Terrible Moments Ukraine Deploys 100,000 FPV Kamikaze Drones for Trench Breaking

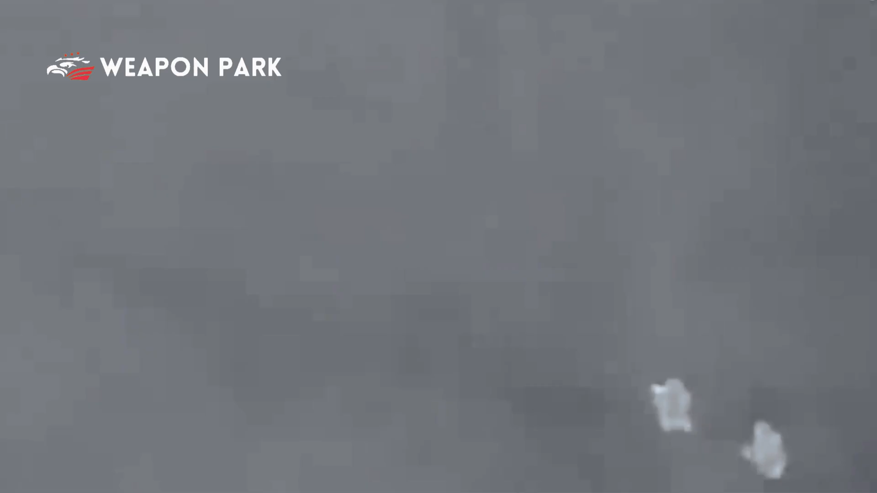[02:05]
with just a few precise drone strikes on infantry,
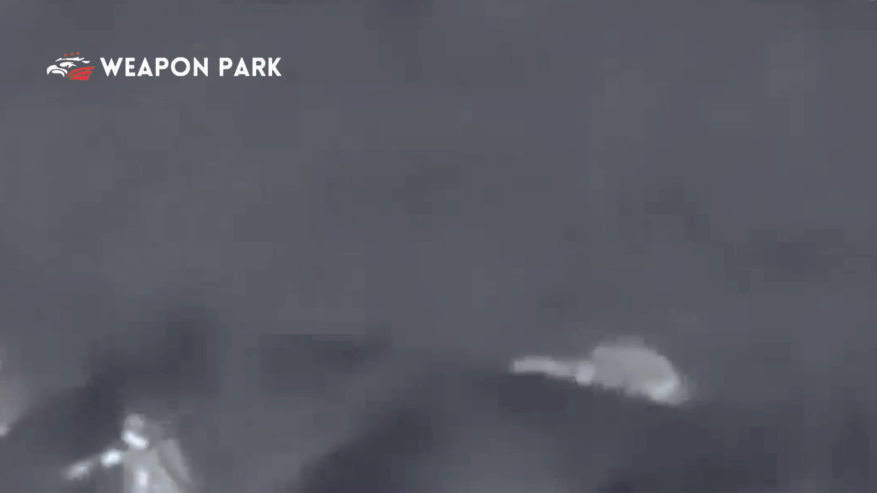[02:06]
manning the trenches, rendering those segments inoperable.
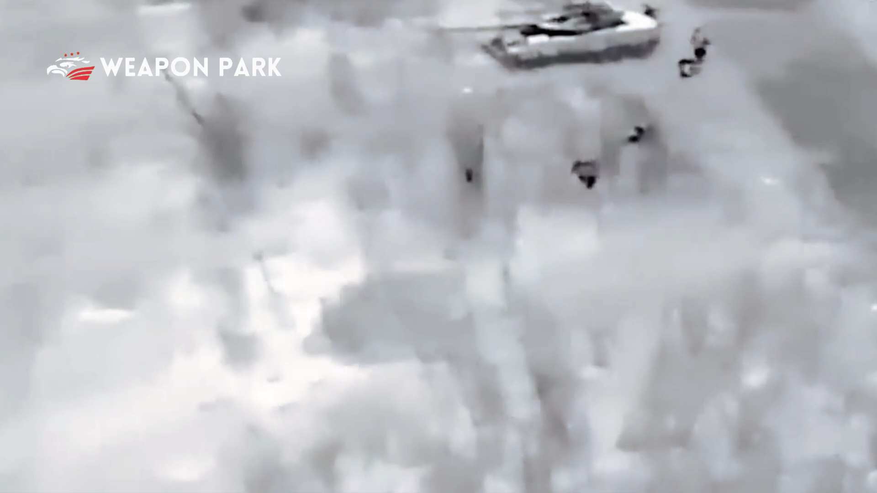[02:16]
enabling an armored spearhead charge to pierce through the Russian lines and advance deep into their rear areas.